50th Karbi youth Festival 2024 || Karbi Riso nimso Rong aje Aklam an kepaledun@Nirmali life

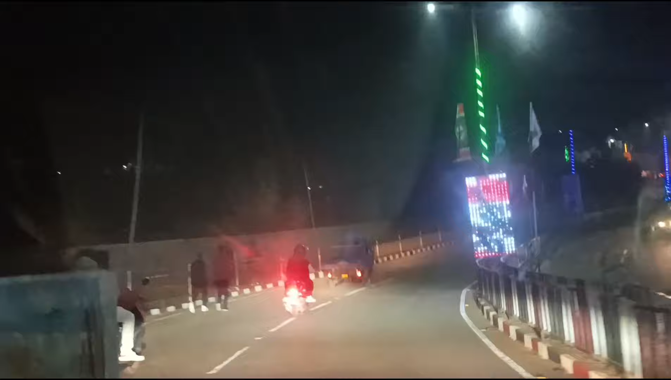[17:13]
lo ekdom traffic po ma the di ekdom damon e dalon itum clock tower an lang dam lang pia le di ku pen hapu pen le thek long le sita ku pen lang pot sina pia lo sita upai be dalo traffic jam pek ama